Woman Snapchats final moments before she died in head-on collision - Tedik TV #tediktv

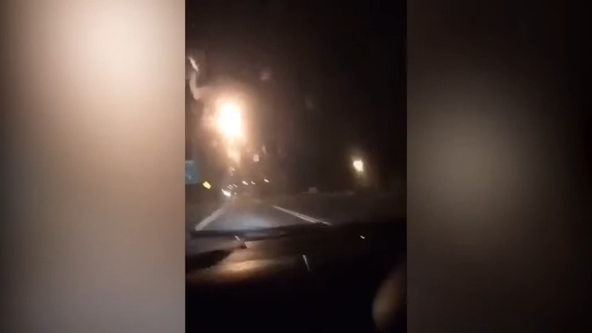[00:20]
oh not the roundabout man yeah man it's the roundabout three oh they're turning on pride three oh again